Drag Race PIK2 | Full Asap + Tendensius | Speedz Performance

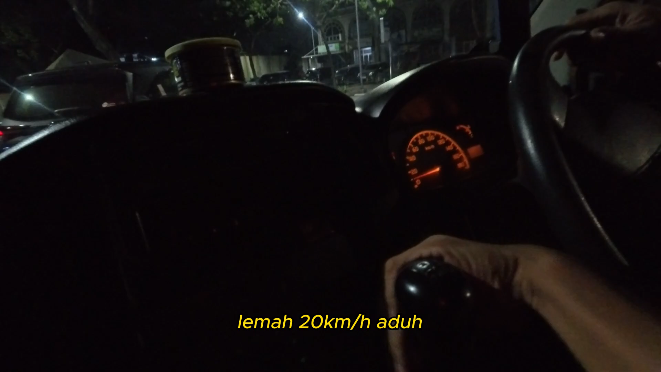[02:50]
Ah lemah nih, lemah 20 km per jam, aduh sudah, dari gelap bang.